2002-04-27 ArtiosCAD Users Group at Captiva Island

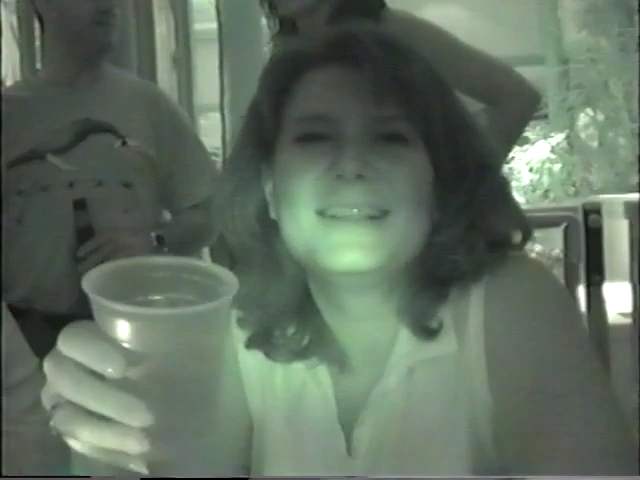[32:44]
No alcohol. Night vision. Stop looking at my bra. Isn't it?
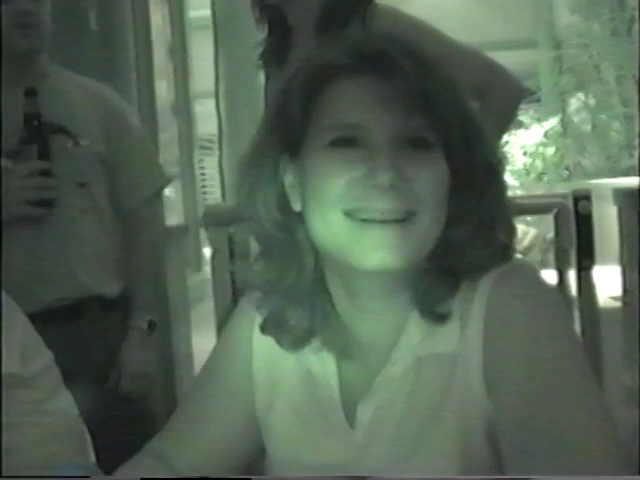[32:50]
That's neat how it, yeah. That's neat how it makes the clothing disappear. Yeah, isn't that nice? Take it! Wow! This is video! It's both video. This, you're like a movie star. Yeah. You're a brick!
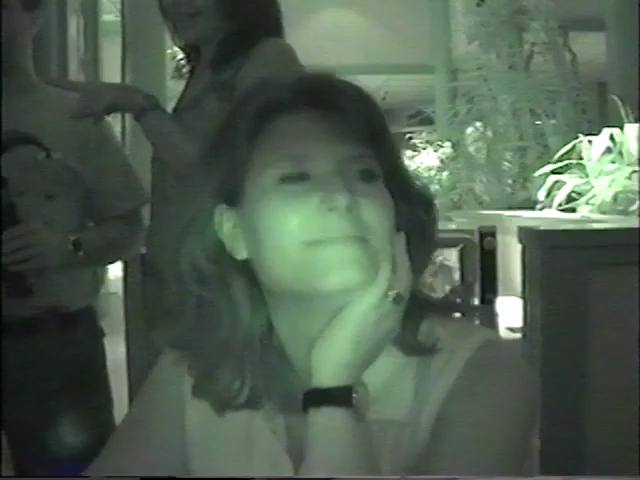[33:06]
House! Yeah, this is digital video. That's night vision.
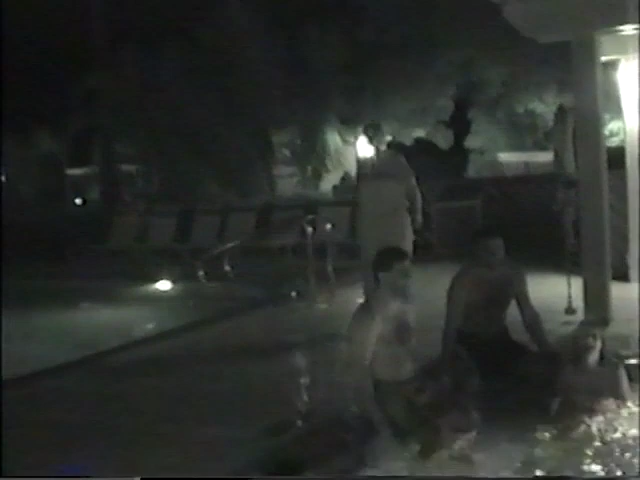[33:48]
All right, let's. There's Barbara walking this way.